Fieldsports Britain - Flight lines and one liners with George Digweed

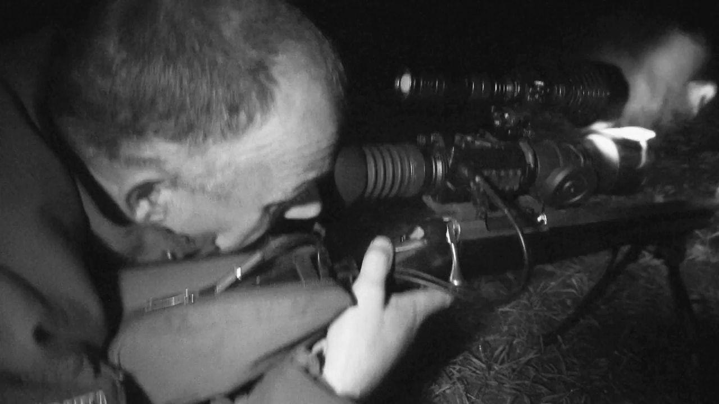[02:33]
fox come in we should stand a chance of getting a couple if not the three. First up the rifles need zeroing.
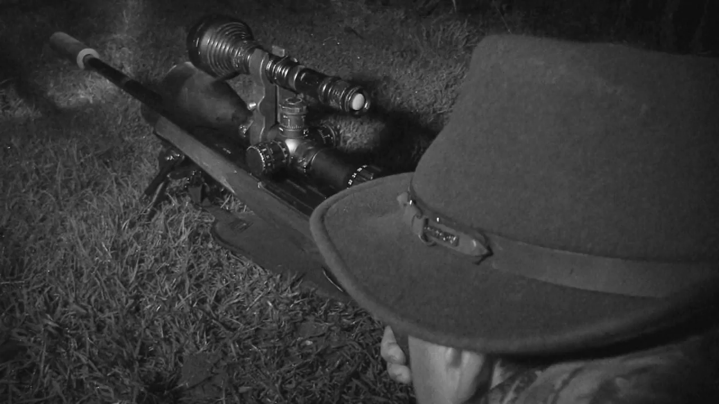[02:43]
Darren has been putting and playing with some different night vision on his rifle so he very kindly whacked his night vision on there and came running down but we have not had a chance to zero it. So we have just come out to the field and obviously we cannot afford to miss any of these foxes.
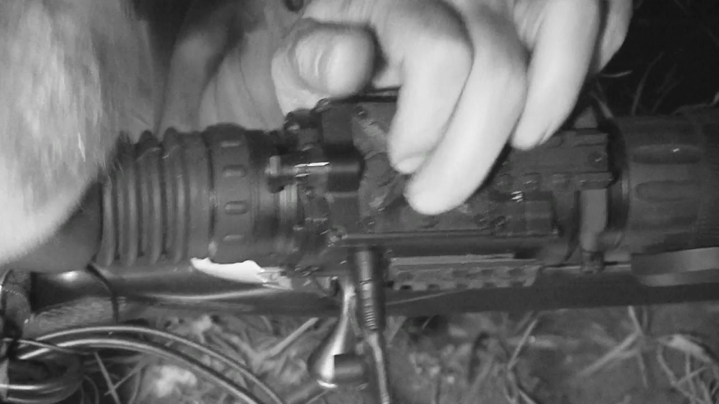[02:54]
It has now become very personal.
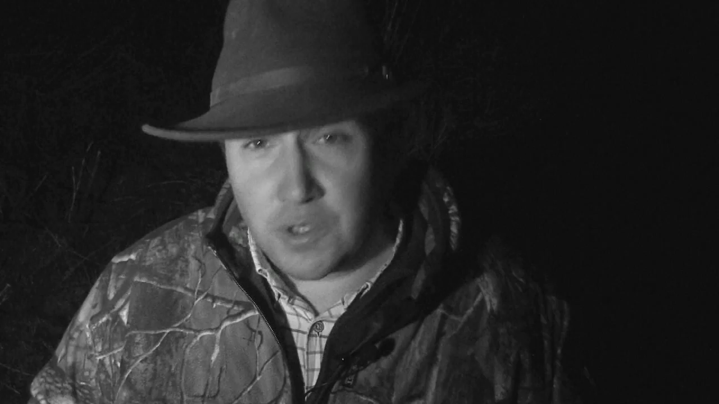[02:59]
So we have had a few shots, we have got Darren on, I am absolutely smack on.
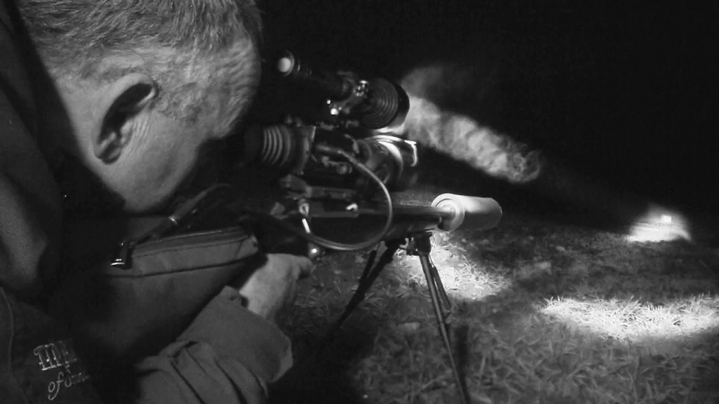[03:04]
Hopefully the next time we look through the scope we shall be gazing into the eyes of a fox. This evening Darren is using a drone probe. We will see more of this kit on top of his FX air rifle in
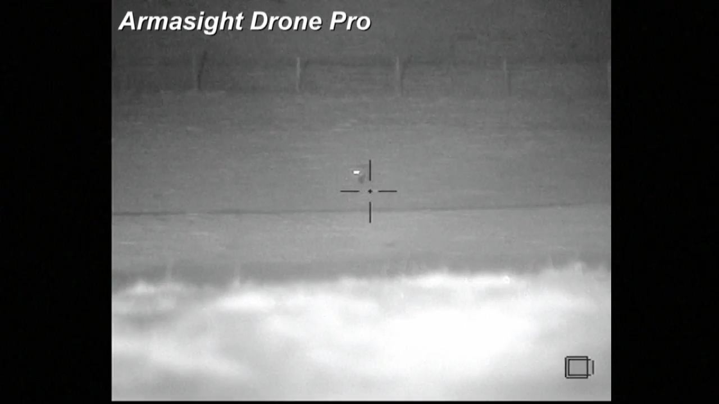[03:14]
airheads but it is equally as happy on top of a centrefire rifle. Roy lamps the field before we cross it on foot.
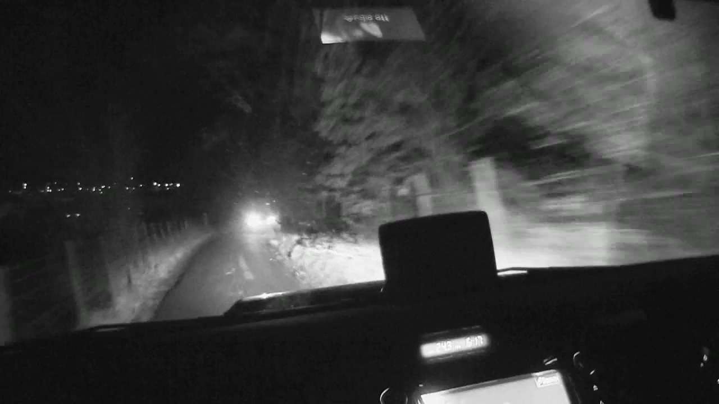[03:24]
We have just gone through and lamped through quickly and they are just tucked down in the thick cover.
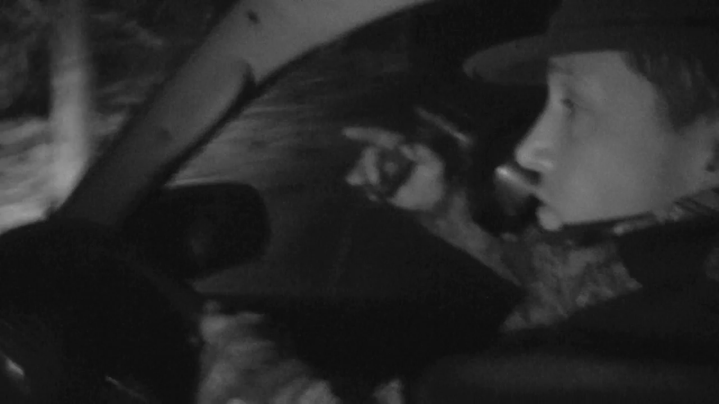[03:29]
What we have got to do now is come in over the top from the other side with the wind in our favour and to our faces. Trying to get into position without them making us and put some bait out.
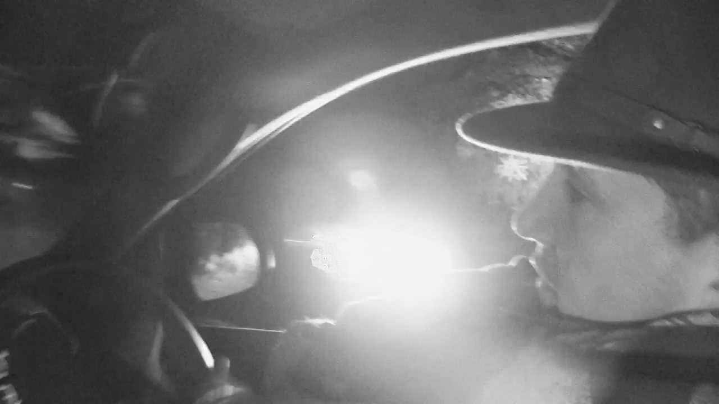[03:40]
Fingers crossed they should just venture out. He spots three foxes in cover but the wind isn't great.
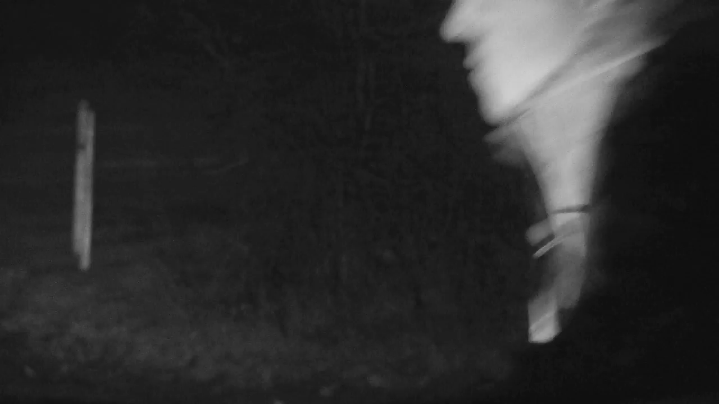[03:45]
That's not all. The fog is thick and playing havoc with the night vision.
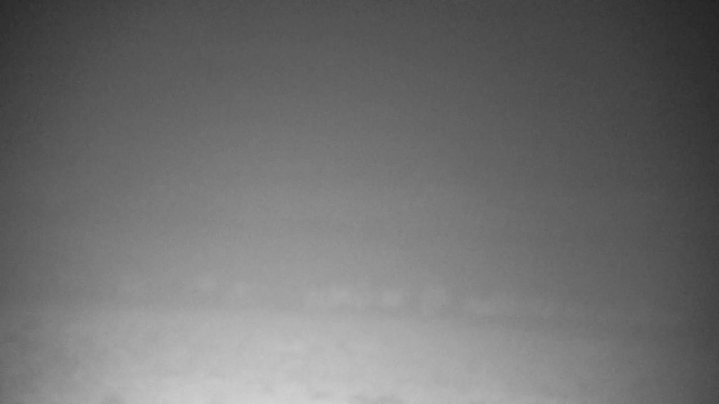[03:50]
We also have thermal but no matter where we go we are fighting the elements.
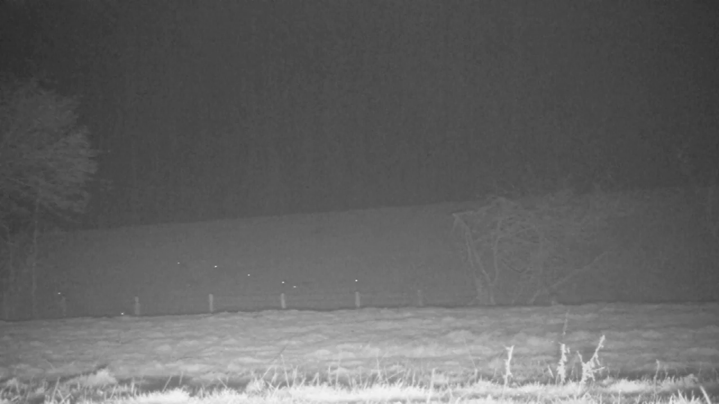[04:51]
Note to self. Then the first fox appears. It is way across on the other side of the field. It makes its way along the bank but branches, hedges, fences and then finally the lack of backstop prevent a shot. It's frustrating even more so when this Charlie is bouncing along the fence line until he spots us and is off. Then the thermal picks up two foxes over 300 yards away on a bank.
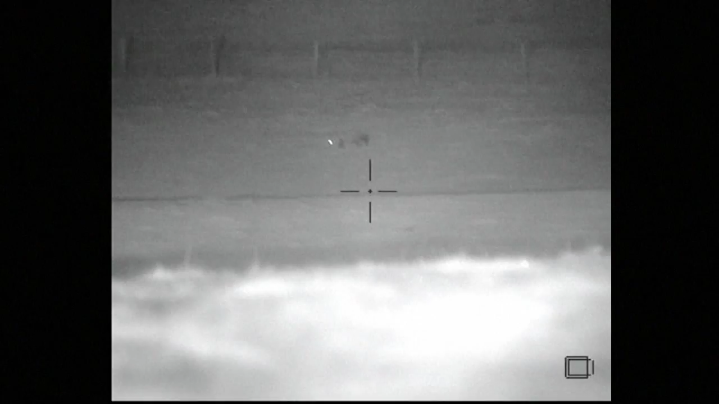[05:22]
Roy risks a squeak and one is interested enough to come for a look and then close enough to take the bait.
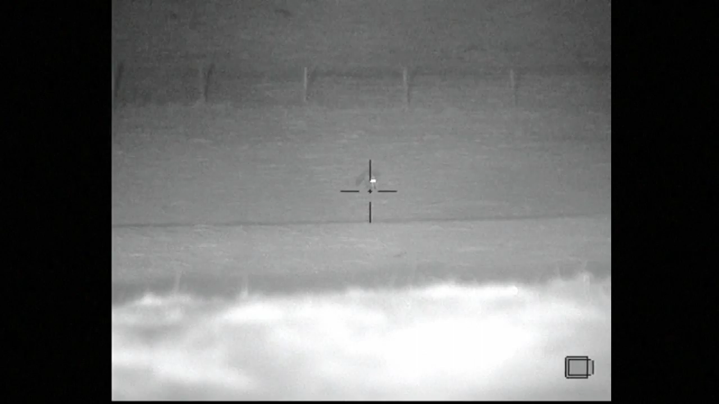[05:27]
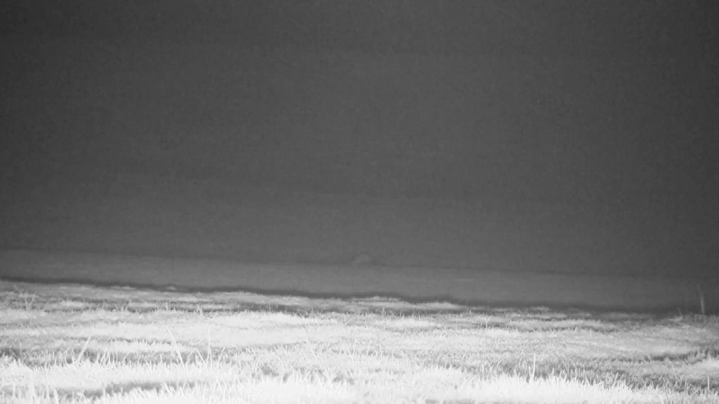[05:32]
Again, it's incredibly frustrating.
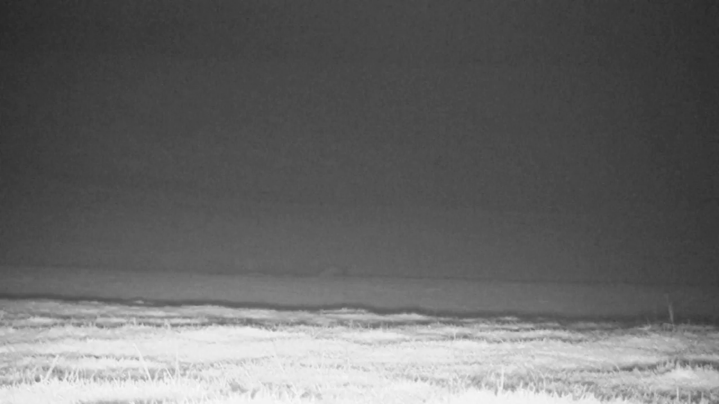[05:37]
Roy can't find it in the scope. Darren is also unsighted and Chris is waiting to hear a shot from either of them.
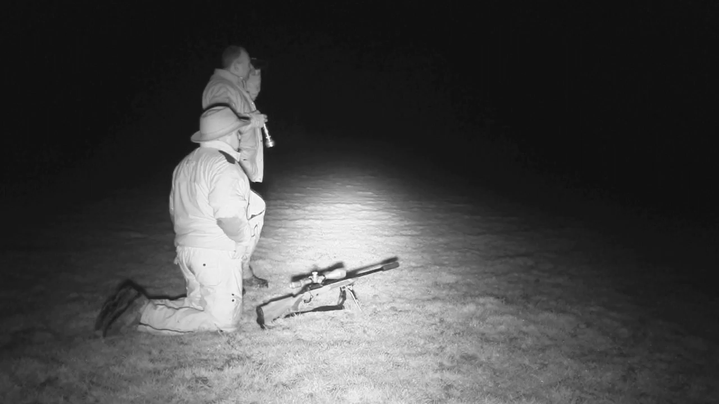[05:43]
With time ticking by, the fox is off. That does not make Roy a happy bunny. We had faults and problems from the very start there and I can't believe we have had two foxes come in.
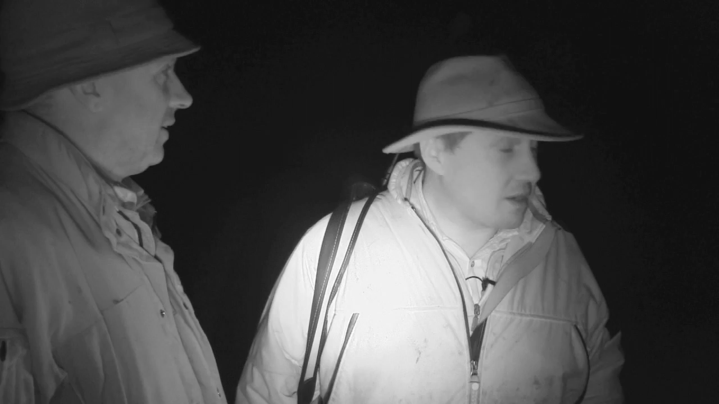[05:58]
One perfectly within range and another one actually came into the bait but we couldn't get a shot off.
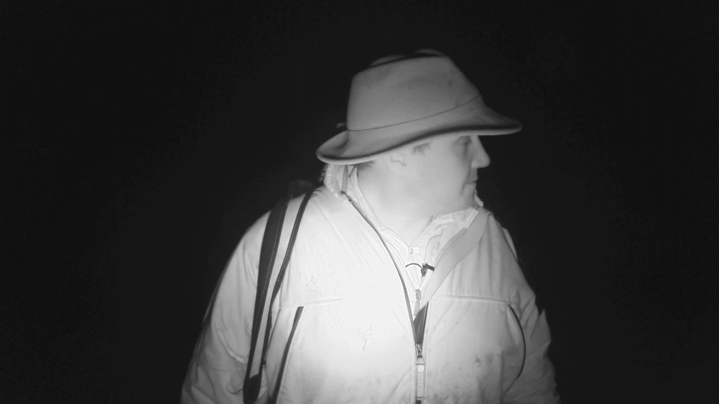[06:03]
Well we have been lying here for so long, the scopes had frozen up, the temperatures really dropped and it has actually frosted on the front of the lenses so when we went to start, that was it. We could not do a thing.
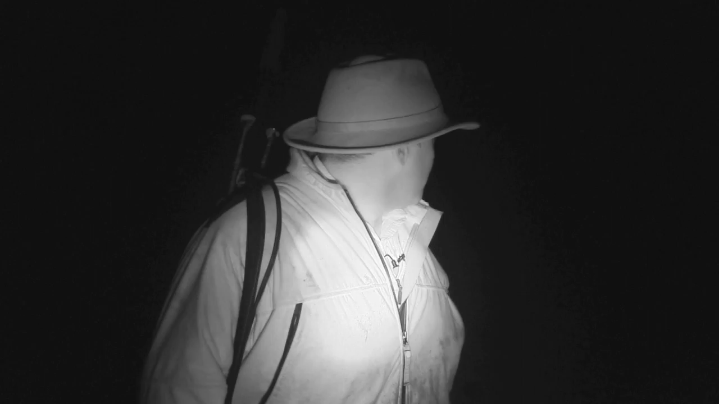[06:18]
So the lamp went on and the fox has disappeared.
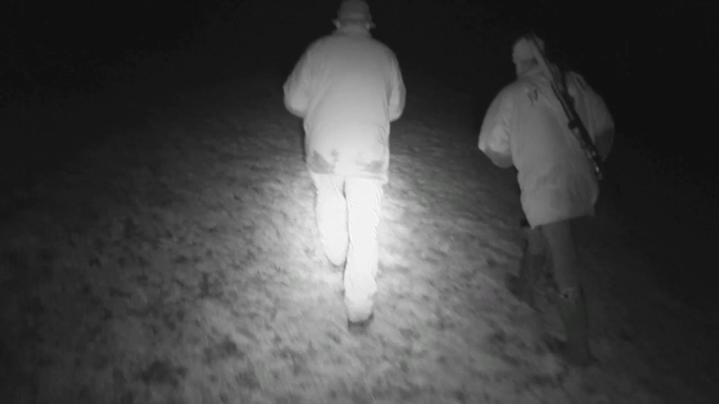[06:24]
We suspect it might still be about so Darren and Chris try to see if they can get above it. Darren calls and this time the fox just romps out of the cover. Chris drops to the ground and soon has the crosshairs on it.
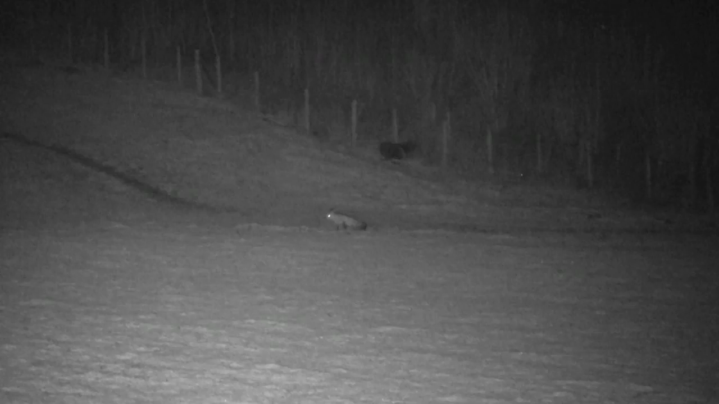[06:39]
Please tell me you got one.
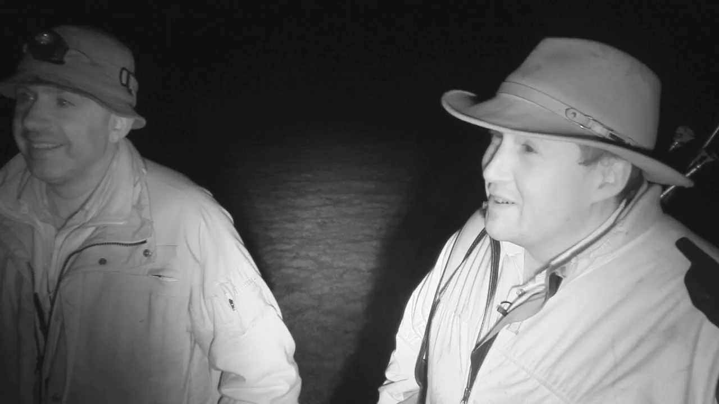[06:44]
Excellent. Oh well done. Thank you Mike. Alright, let's go and have a butch.
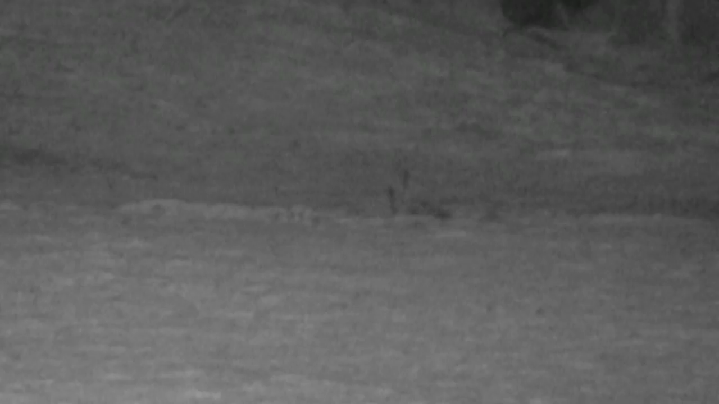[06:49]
Excellent. Oh well, one out of four.
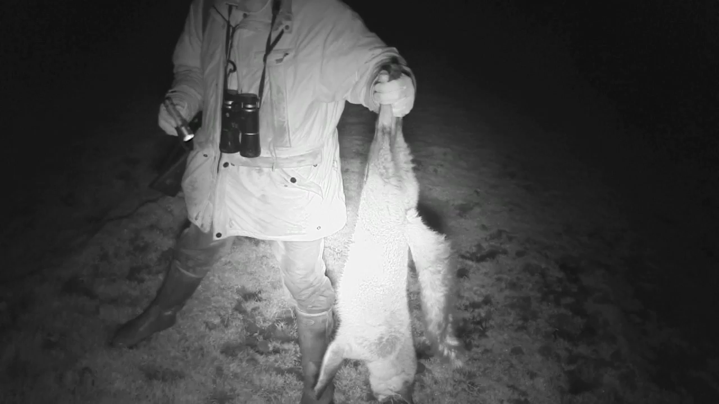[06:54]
Right, shall we go and get the others? What is amazing is how quickly it took the bait.
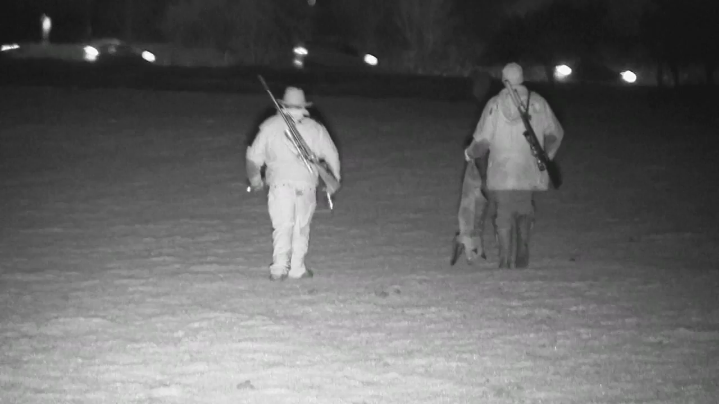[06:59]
That really is quite phenomenal.
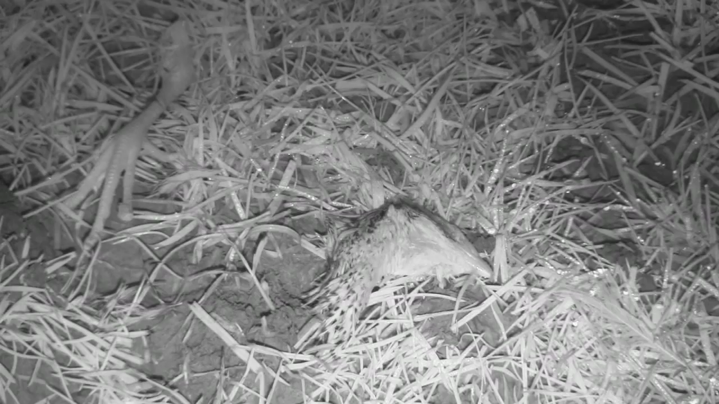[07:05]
So David came out and put the bait out and we had quail, guts,
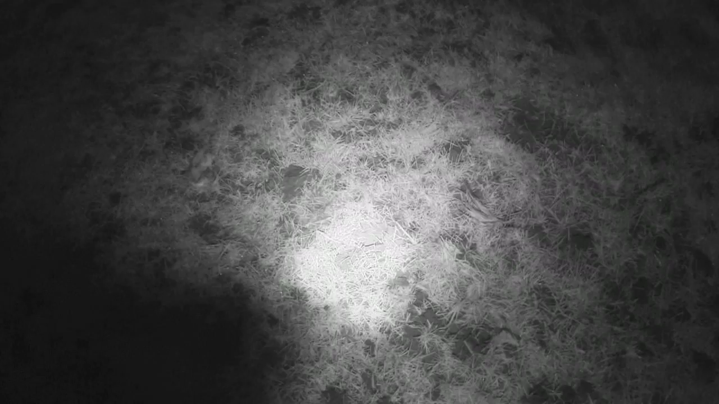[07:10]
wings and all the general discard that we have from when we prepare the quail for the birds and there was about 10 or 11 quails worth there,
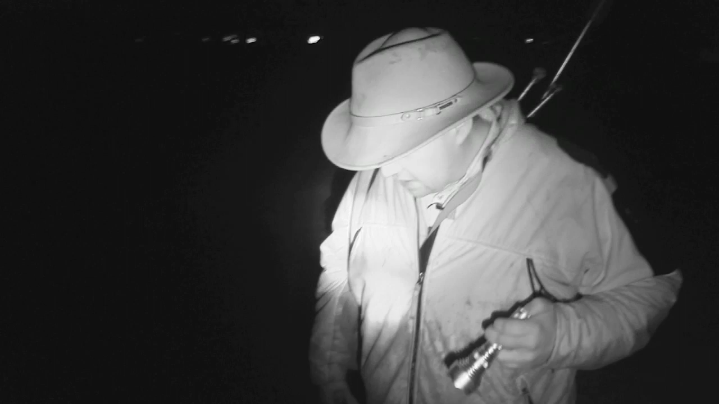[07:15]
so heads and everything else and all the guts.
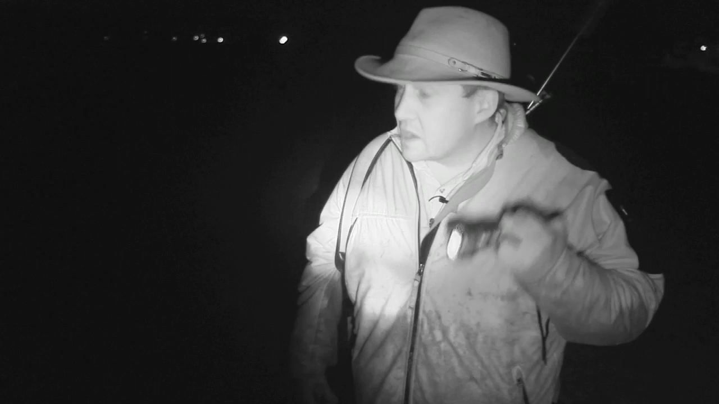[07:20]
The fox that came in, that was sitting there, was there obviously for a little while whilst we were trying to sort out our kit, but it has actually managed to truffle pretty much everything. All that is left is a couple of wings and a head.